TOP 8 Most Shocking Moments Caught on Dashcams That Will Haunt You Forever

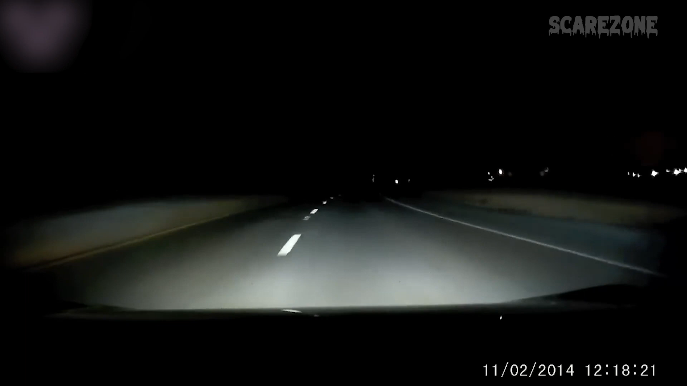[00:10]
This particular dashcam footage depicts a motorist traversing the New Jersey Turnpike back in 2014. The video was originally shared on Ivan Tupton's YouTube channel. Observing the events that unfold is highly recommended. What's going on?
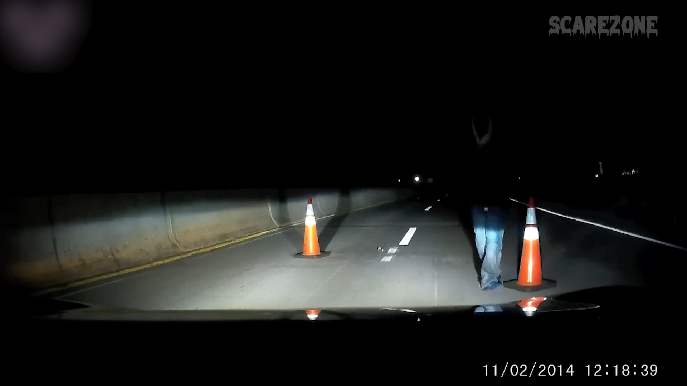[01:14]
What's going on? Can I help you with something? Yes. The exact intentions of the individual on the road remain unknown, but they were undoubtedly malicious. As the dashcam footage made its way onto YouTube, it quickly captivated viewers with its chilling content. A commenter revealed having a similar encounter on a nearby road a week earlier at approximately 2 a.m.,
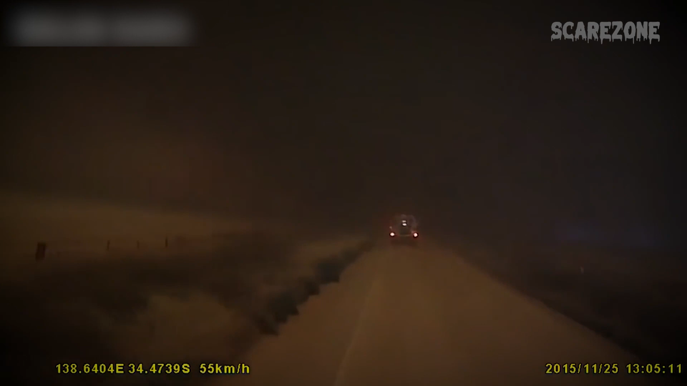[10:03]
As the brave firefighters press onward, battling against rapidly deteriorating visibility, the fire advances menacingly towards them. Here it comes, a hitch coming. Mix on it.